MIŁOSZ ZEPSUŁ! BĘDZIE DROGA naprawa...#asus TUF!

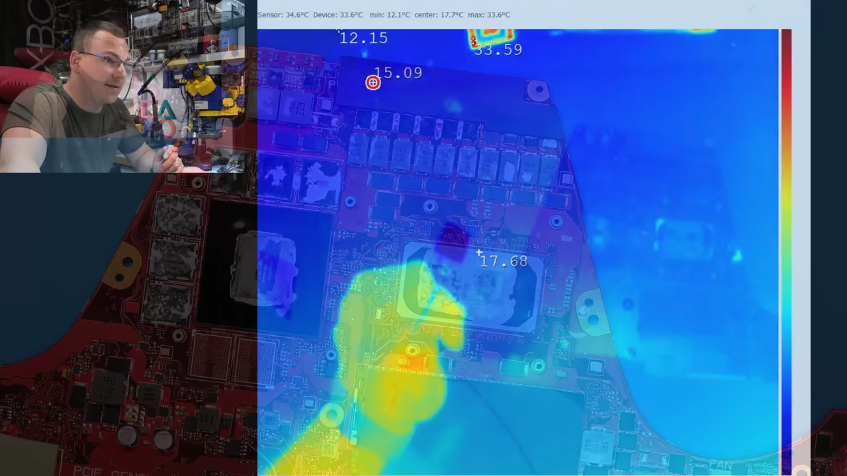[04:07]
Termowizja jest tutaj już na widoku, dobra. I jeszcze Korad, tylko że gdzie jest aplikacja Korad?
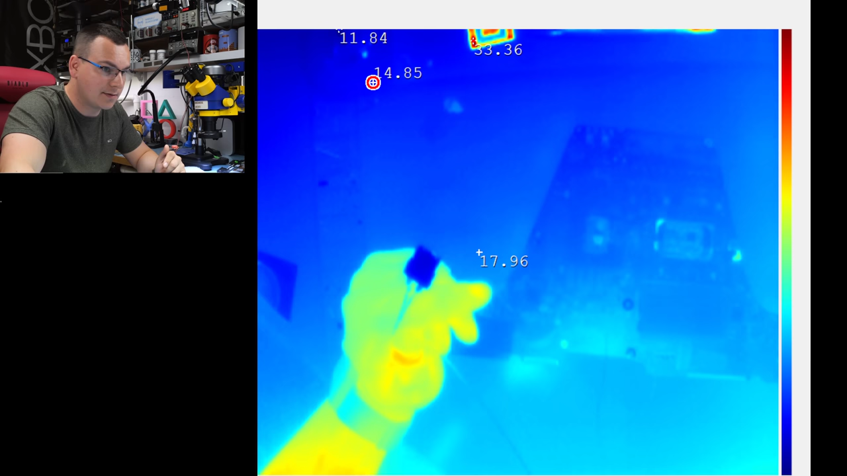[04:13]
Pyk, Ctrl+3, Enter, dobra, nawet się pojawiło, dobra, zatrybiło.
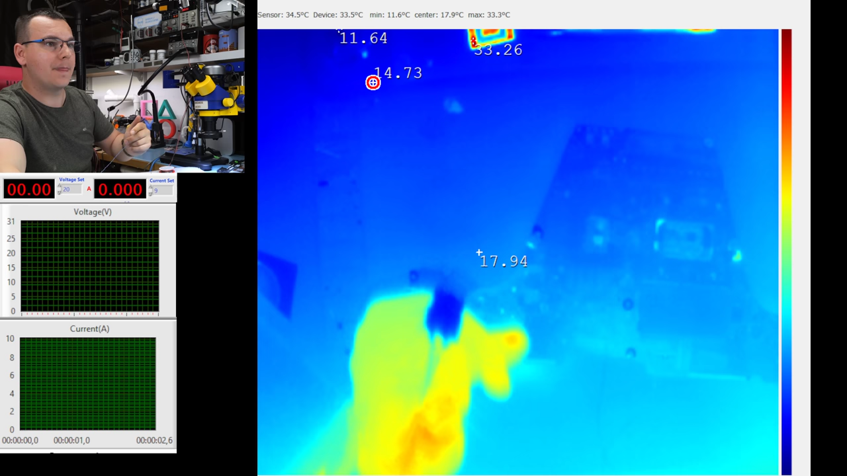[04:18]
On screen: max 33.3°C, min 11.6°C
Teraz tak, 1,8, ile damy mu amperów? 1 amper.
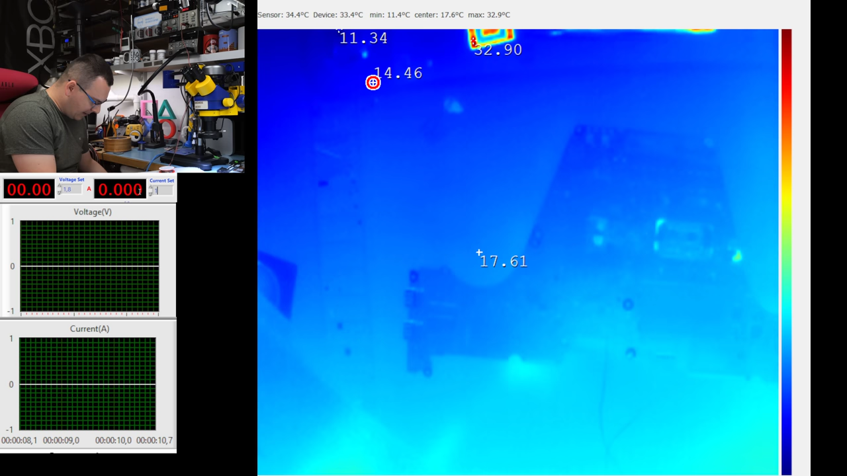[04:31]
On screen: max 32.9°C, min 11.4°C
Podpinamy zasilanie i patrzcie, tu mamy płytę, nie? Jest płyta od góry, widzicie, nawet całkiem spoko. Puszczamy zasilanie, 3, 2, 1, go.
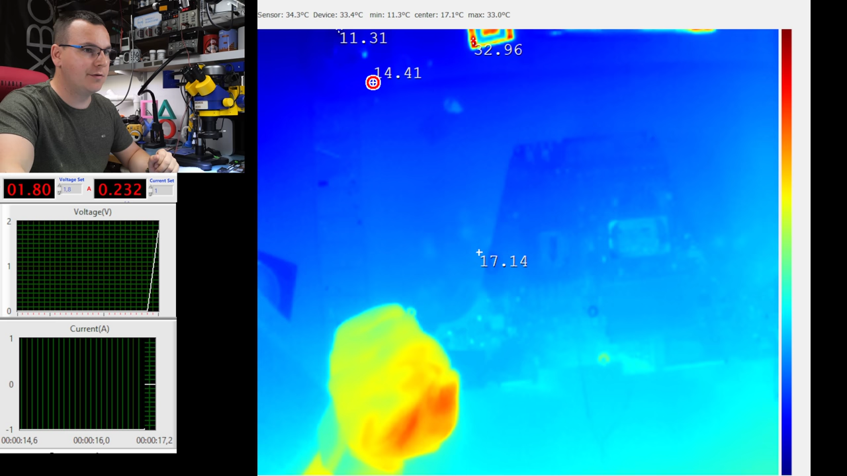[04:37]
On screen: max 33.0°C, min 11.3°C
No i gdzie jest Wally?
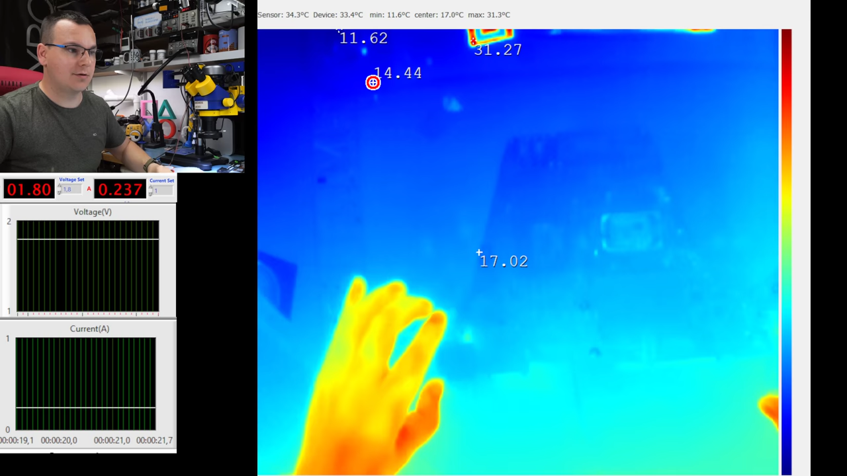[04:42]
On screen: max 31.3°C, min 11.6°C
Go odsuniemy parę rzeczy, bo robią się rozbłyski. Gdzie jest Wally?
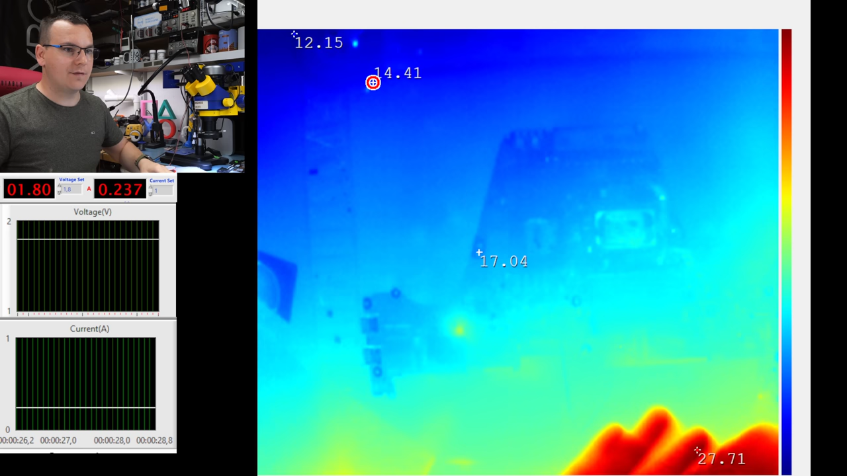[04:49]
Czy widzicie coś nadmiernie nagrzewającego się w tym momencie? Nie ma lipy większej, nie? Ale patrząc na cały laminat, w
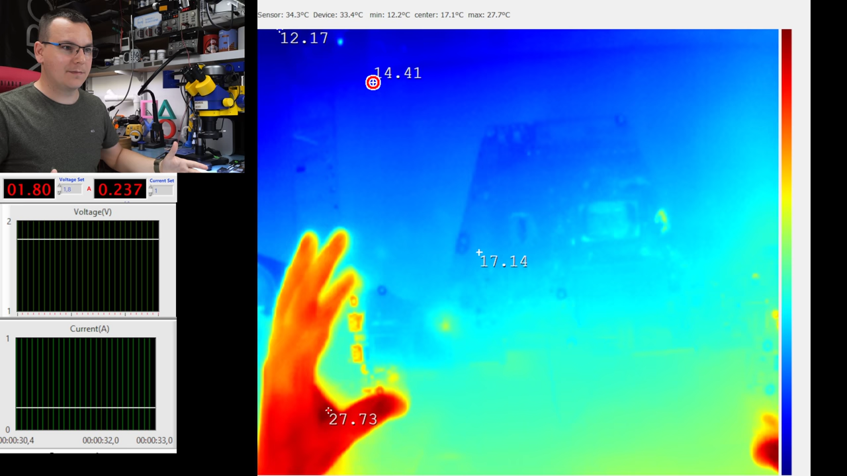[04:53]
On screen: max 27.7°C, min 12.2°C
tym rejonie coś się grzeje. Przy czym, przełączmy jeszcze na takie ujęcie.
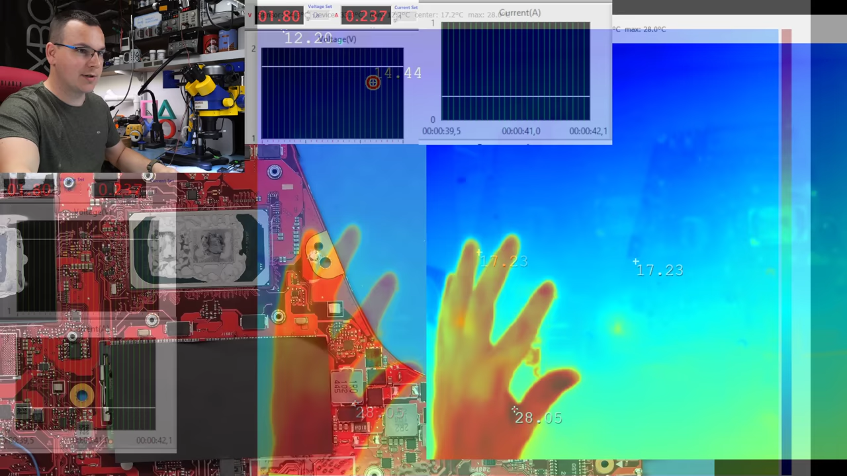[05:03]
O. W tym miejscu jest hotspot. Widzicie? Czy jest tutaj coś widoczne? No nie, nie ma nic.
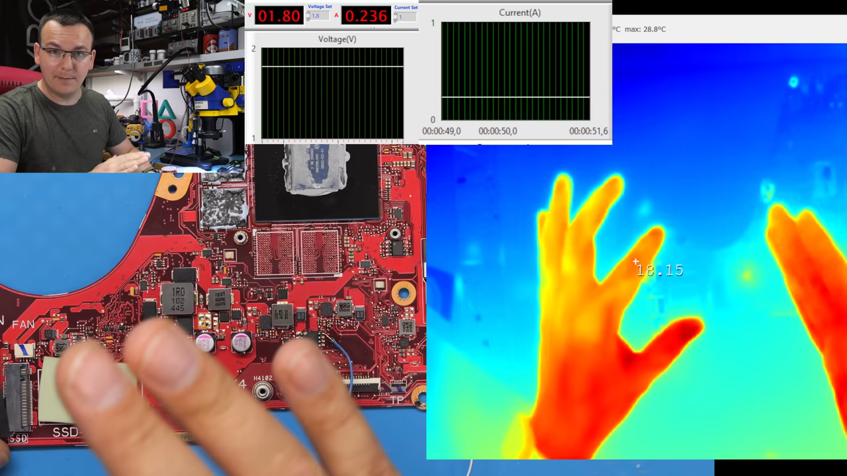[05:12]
On screen: max 28.8°C
Ale, patrzcie, odwracamy płytę. Idziemy, idziemy, idziemy. Mój paluch i tadam!
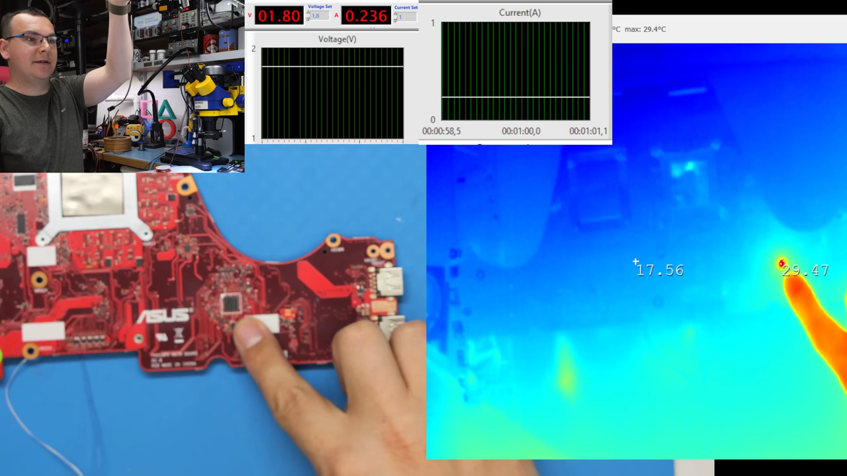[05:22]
On screen: max 29.4°C
To jest dosłownie mój szczęśliwy dzień. Wiecie co to jest? To jest kontroler KBC.
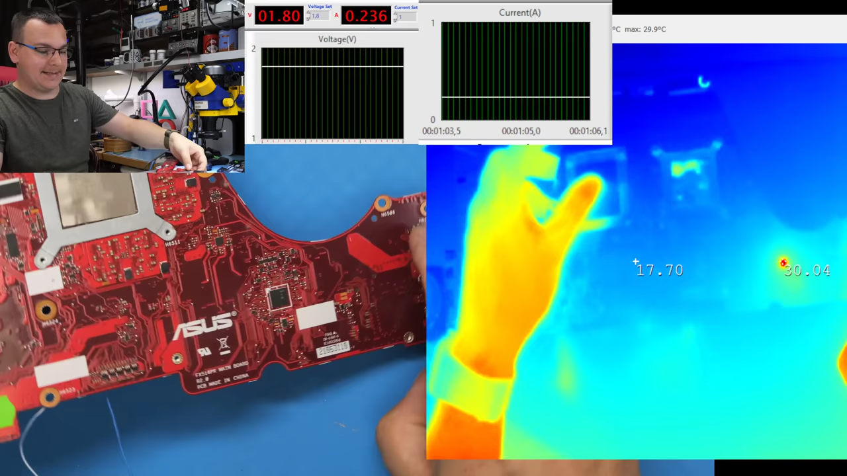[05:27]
On screen: max 29.9°C
A wiecie jaki? To jest w ogóle cud nad Wisłą.
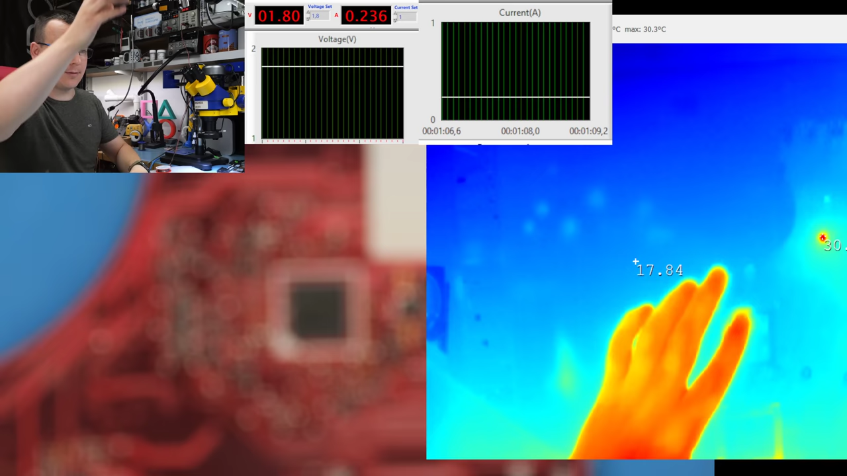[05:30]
On screen: max 30.3°C
Takie rzeczy się praktycznie nie zdarzają. To jest dokładnie ten sam model KBC, który wlutowałem do laptopa pana Bartka,
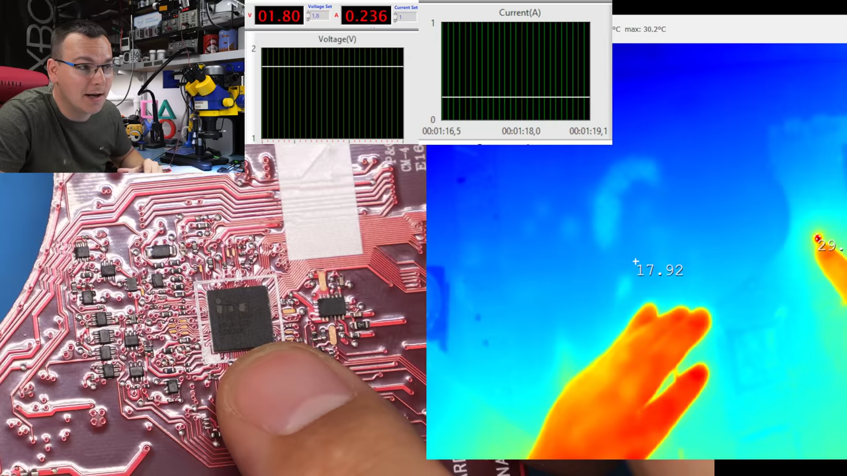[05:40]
czyli ITE IT 5125 VG192. Stąd trochę słabo widać to oznaczenie, ale to jest dokładnie ten sam kabec i on się teraz nagrzewa.